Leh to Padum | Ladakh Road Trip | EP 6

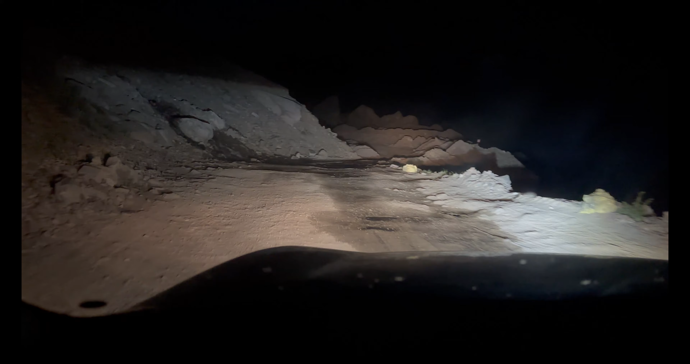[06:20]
बेख सकते हैं कि रात में यह दिखिये बहुत ही ज़्यादा रिवर क्रोसिंग टाइप का आ जा रहा है यह यह प्रॉब्लेमेटिक है रात